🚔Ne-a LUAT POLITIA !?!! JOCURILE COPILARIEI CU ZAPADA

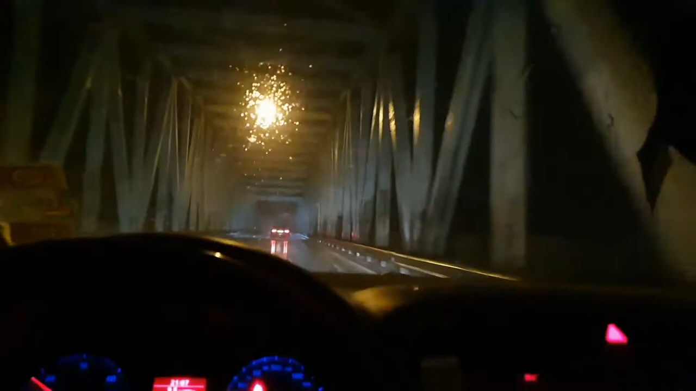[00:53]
Stai, dracu, numai când vezi cu oamenii la la Dalea, uite ce frumos ninge, liștinit așa, să moară dacă nu se întrepânească la intrare. Ce livizat. E prima dată că ninge pe aici, pe la noi, pe Oltenia.
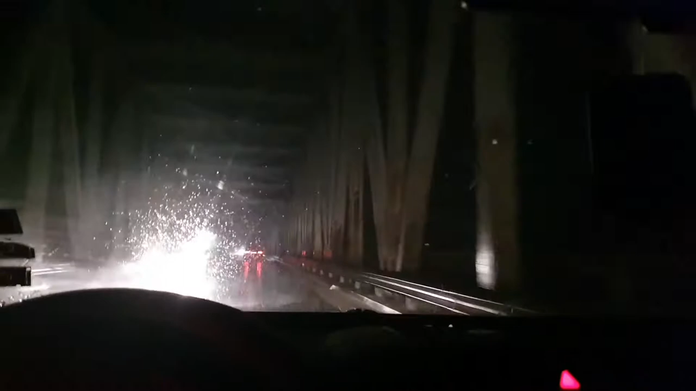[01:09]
Gen, pe aici, pe la noi, pe la Slatina, Creuva, ăștia. Ninge și în Franța. Deci cu gazeta, deci zici că ești gazeta, dar nu să mor. Ia uite ce frumos ninge. Nu știu că se vede prea bine pe filmare, dar îi dă ceva. Pe aceea pe câmpul mașinii vezi cu ăștia. Hai mă, duceți-vă, că vreau să dau fază lungă.
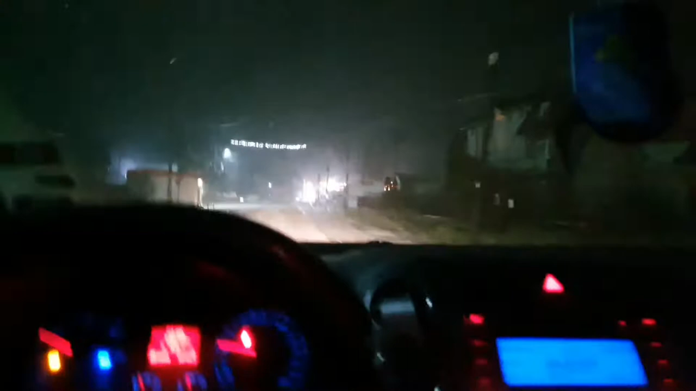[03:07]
Dar ce frumos ninge să mor.